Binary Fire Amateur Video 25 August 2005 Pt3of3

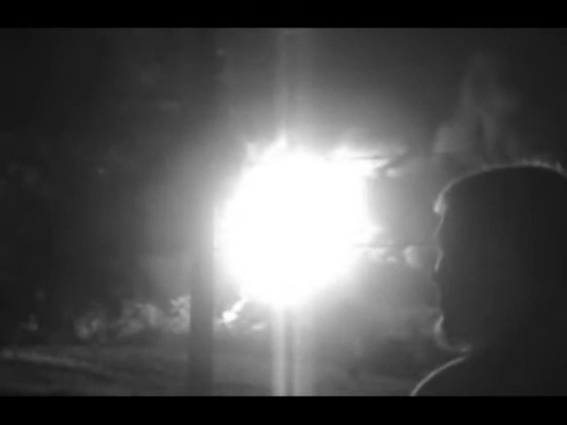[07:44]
Imagine if that one was blowing up. Oh, shit, look at that. Yeah, but that sort of thing never happens. Oh, this is bullshit.
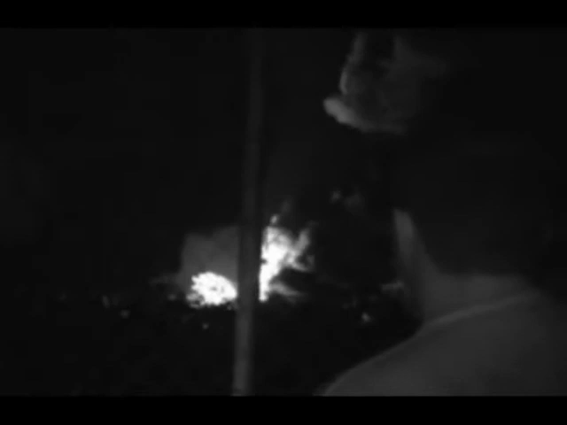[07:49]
Oh, no, it's not. That's North Lakes just across the road there,
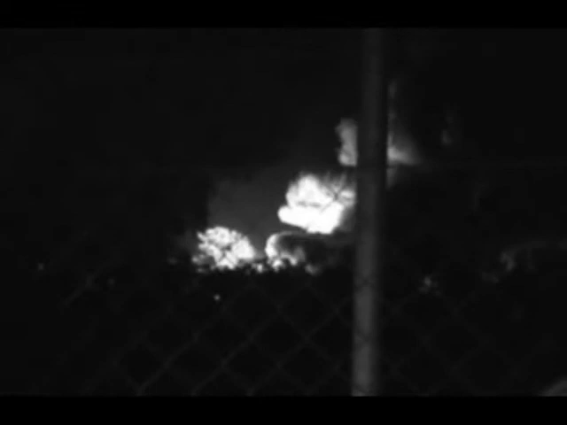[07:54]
you know. Yeah, what have you seen out white back? I thought it couldn't blow up.